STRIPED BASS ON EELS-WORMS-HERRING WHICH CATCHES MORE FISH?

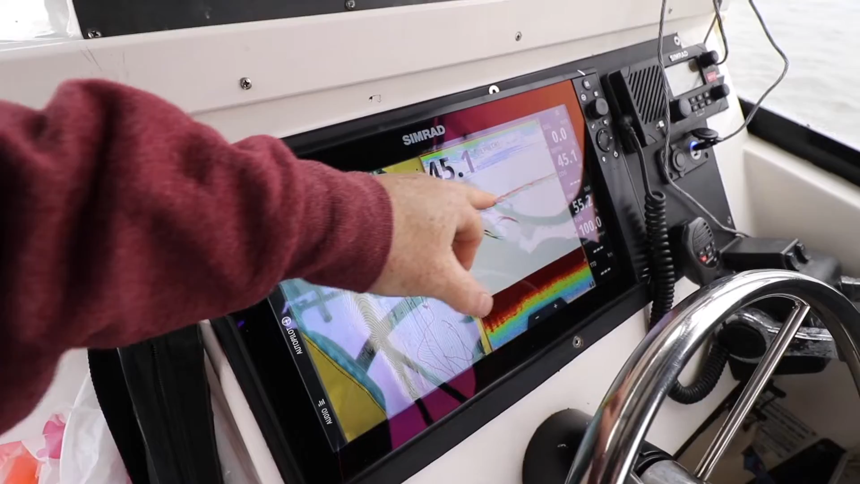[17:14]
right the cog line which is course over ground it's not a cog line i'm making that up it's 20
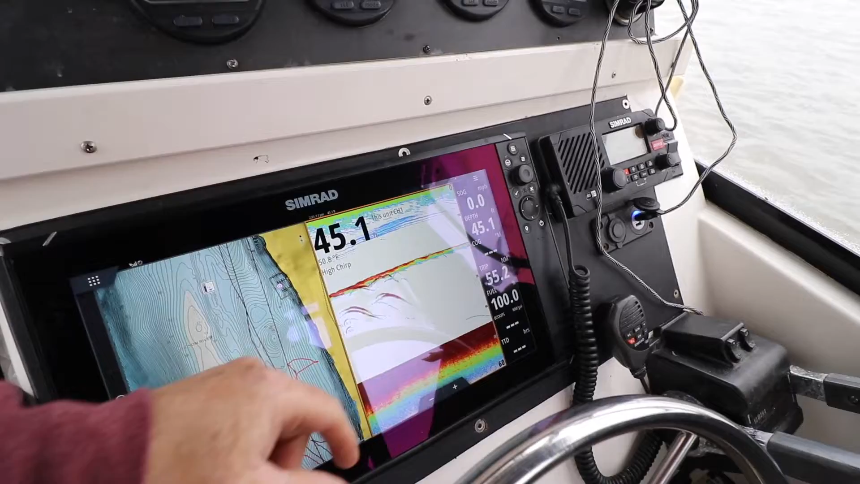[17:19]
feet these guys are coming i'm saying hey how you doing over here what do you guys have to offer for chow
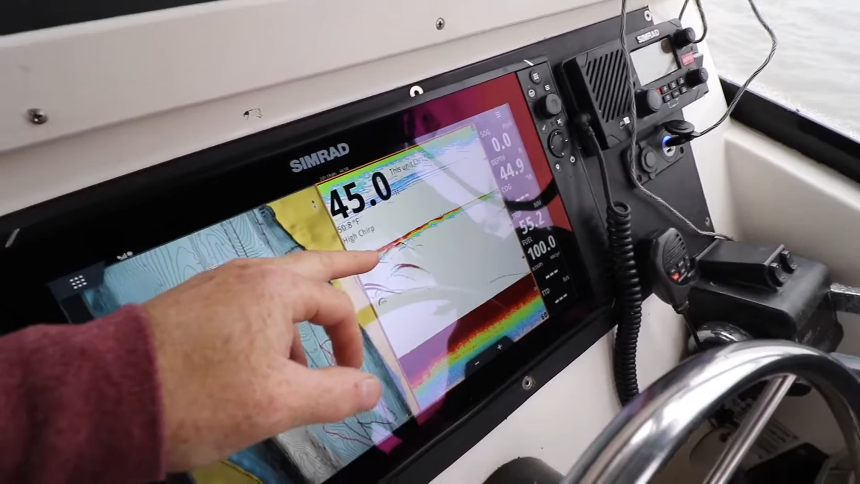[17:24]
and look what we have to offer freaking 15 rods oh we just getting bit too what the hell is that that's that freaking eel again yeah coming up and checking it out
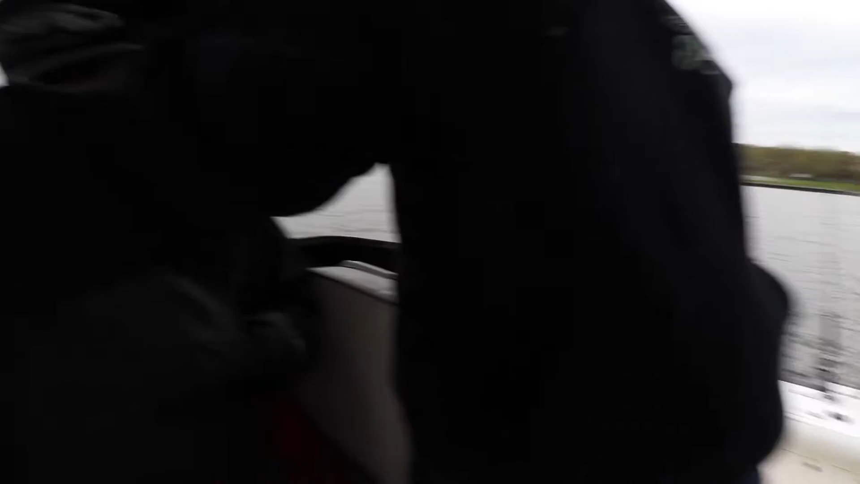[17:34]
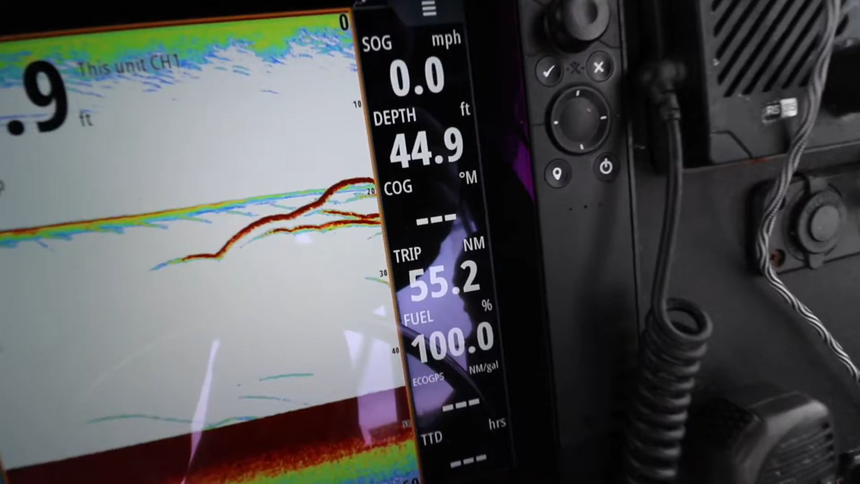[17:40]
On screen: depth 44.9 ft, speed 0.0 mph
right in the baits those are our baits right here this